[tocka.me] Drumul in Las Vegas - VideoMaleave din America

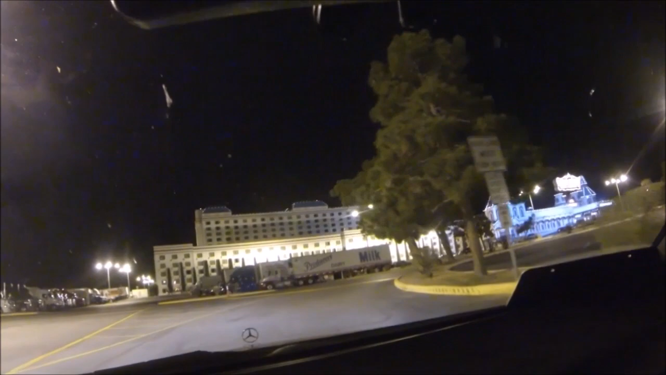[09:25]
Ši amšt nėsų, sa ajungem sa ajungem in partea šiai in faţa. Ăsta e spatele, kakabė aša, într-un fel. Ăsta e spatele, nu e partea šiai care ius pe kazino. Ăsta e după 4 ore din tuneric, s-a iluminat afara. Ăsta e s-a parut ca am intrat in straseni. Ši m-am uitat aša mai atent, mai atent. Ăsta e scrie Las Vegas Boulevard Strip, urmatoarele šapte exituri. Ăsta e sa inšepė bucata šiai de hoteli, kazinori, tėma asta.
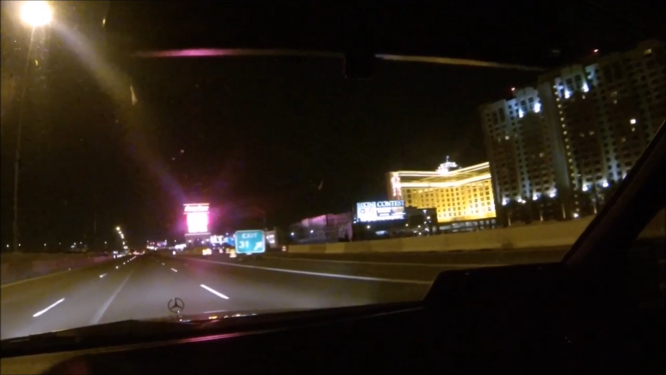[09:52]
Ăsta e acolo e South Point, la nuštiu ši. Ăsta e scrie, mai atent. Ăsta e interesant dar eu cred ca de-a mă uit târzau, e jamai la 1. Nu poti ma opresc aici, azi va arat, in centru cum e. Dar cred ca mâine noapte am sa ias in centru. Ăsta e filma mai de aproape si azi va arat. Am o sa merge mai mult pe šosele, aja pe mkart. UNV Las Vegas Eu vreau sa va arat ca Jenia traieste langa strada Paše.